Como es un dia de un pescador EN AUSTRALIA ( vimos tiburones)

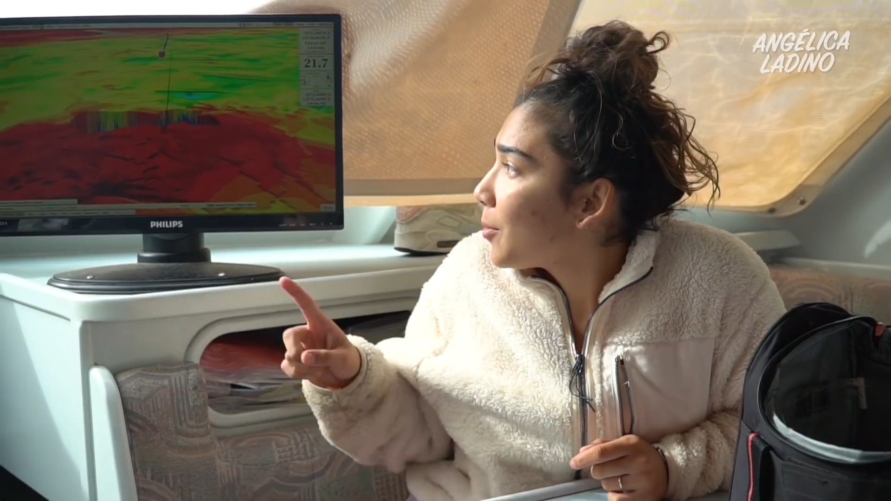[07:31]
porque aquí se indica en este mapita que es rojo. Y si es rojo es que la roca está a cierta distancia, que van a caer ahí y se van a quedar ahí esperando.
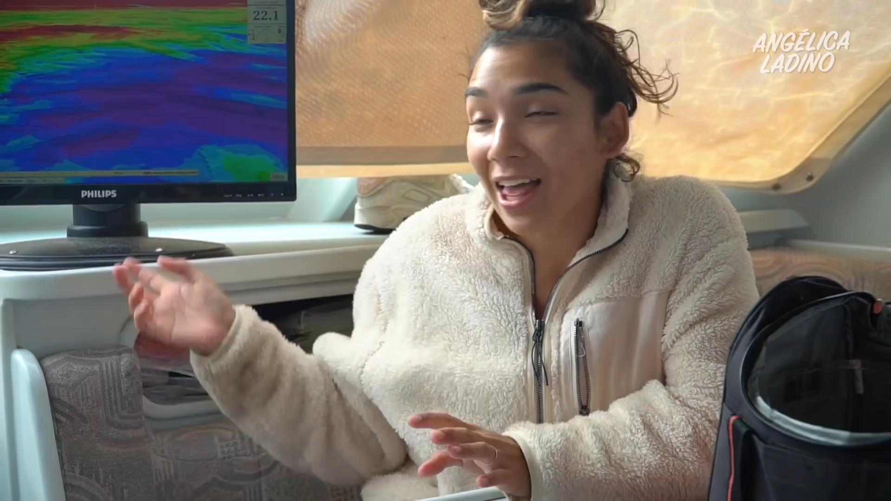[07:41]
Si no es rojo ni nada, las botan y se pierden porque no caen ningún lado. Ese pito indica que la persona la puede tirar.